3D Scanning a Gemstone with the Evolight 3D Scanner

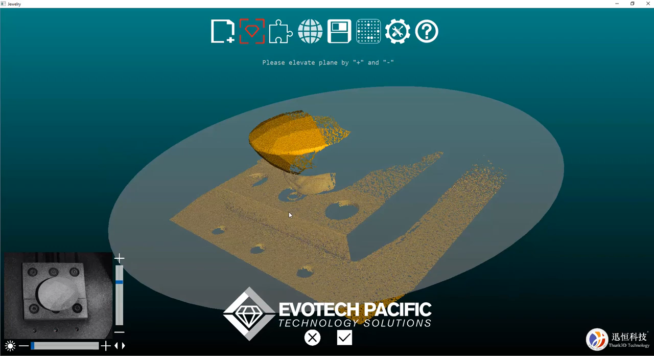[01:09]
So now that we've got that there we can simply hit the tick and the scanner will go through its motions of collecting the data of that checkerboard cut gemstone.
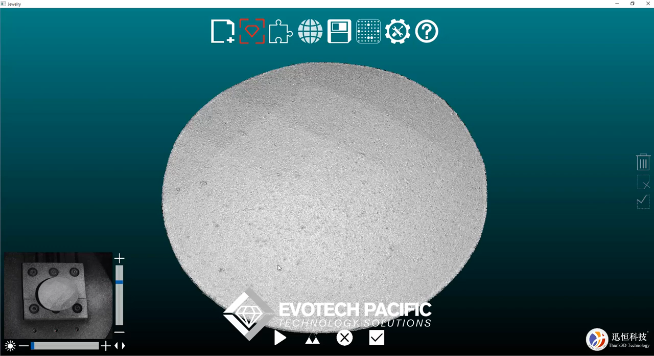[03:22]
Okay, so now that scan has finished, we can flip the gem upside down,
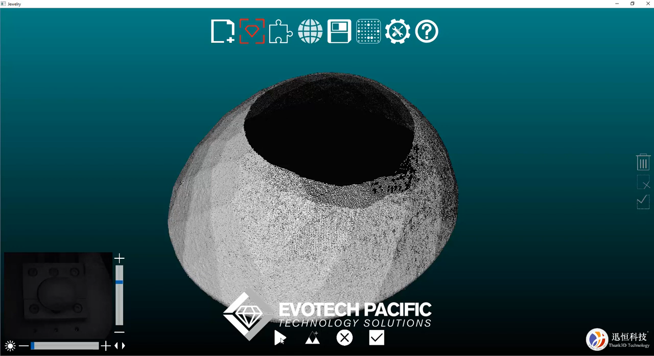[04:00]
and we can simply click on the scan button, so that it scans the culet of the gemstone, and enables us to capture the full gem.
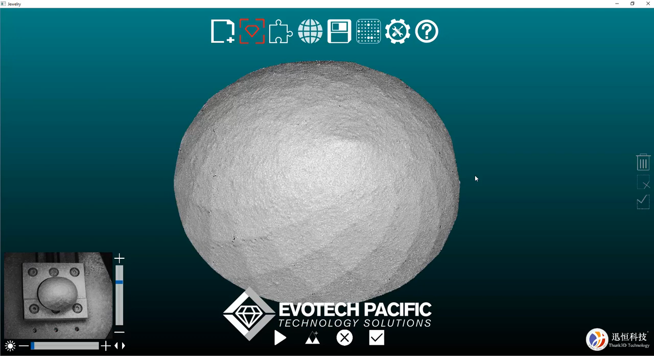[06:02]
Okay, so now that that scan has completed, we can see what we've got here.
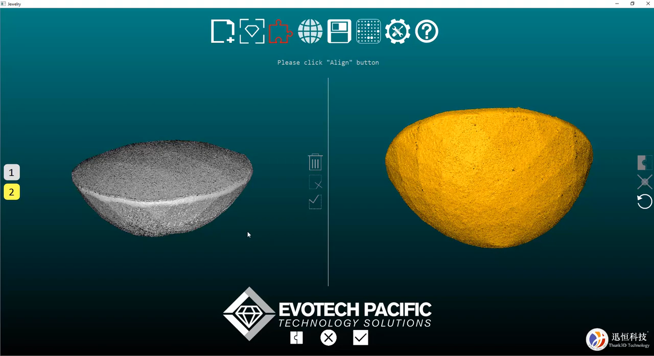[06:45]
So, what I'm going to do is zoom on in and just select say a section there and perhaps
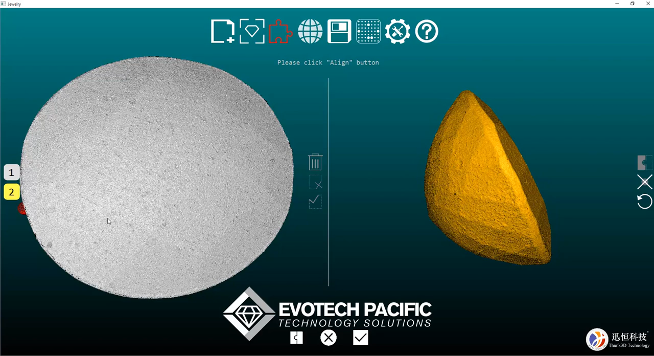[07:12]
that section there and let's see if that is all that it takes.
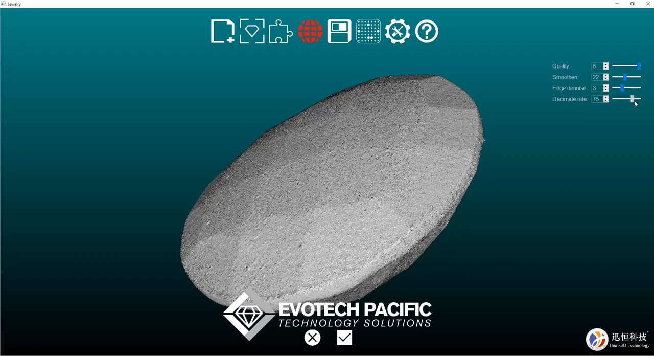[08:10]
There shouldn't really be too much to denoise, we might just take that to about, say, three. And depending on how large you want the file to be, you can decimate it down a little. But by decimating it, you're also taking potentially some of the detail away from it.